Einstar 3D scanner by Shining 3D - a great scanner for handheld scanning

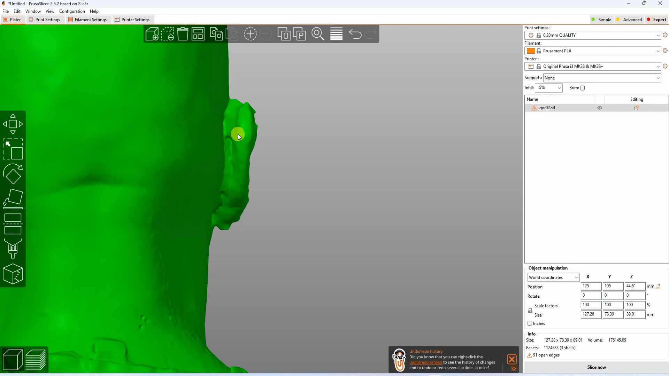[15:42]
The software is great, and I really like that the possibility that I can pause the scanning, I can do it even with the button on the scanner, and then I can remove the unwanted points.
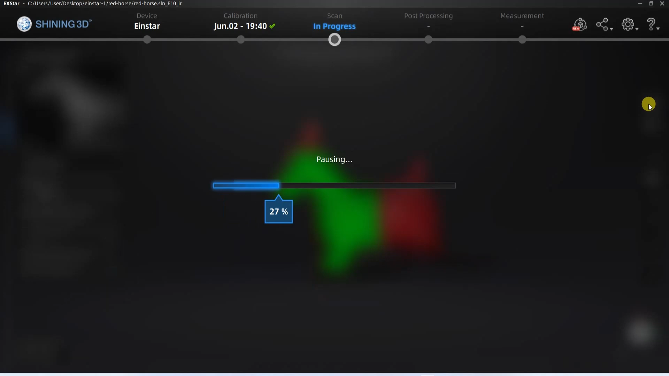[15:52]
This is very useful, for example,
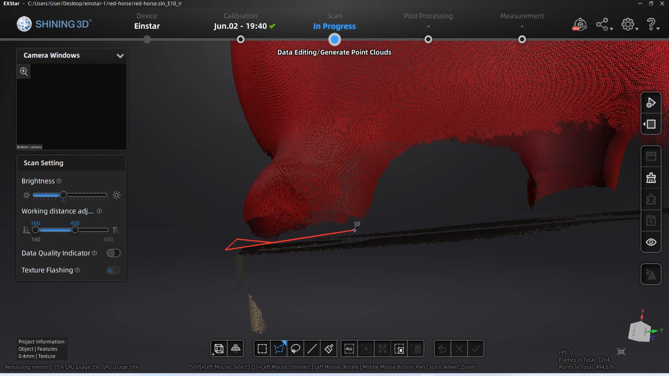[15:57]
if I want to change the position of the object and I don't want those points to be confusing, for example, part of the desk or the turntable or something like that.